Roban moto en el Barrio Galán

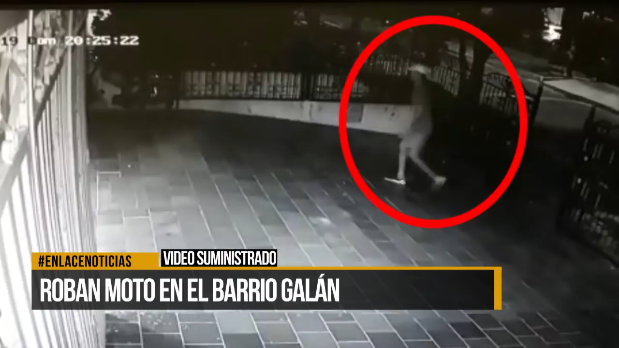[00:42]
En este segundo video muestra un nuevo plano donde se ve más de cerca el presunto ladrón quien ingresa de manera rápida y sustrae la motocicleta C90 azul con blanco. La comunidad del sector asegura estar cansada de la delincuencia ya que al parecer no es el único hurto que se ha presentado en este sector. El video ya está en mano de las autoridades quienes adelantan las investigaciones correspondientes y dar con el paradero de o los responsables de este hurto que se presentó hacia las ocho y media de la noche en el barrio Galán.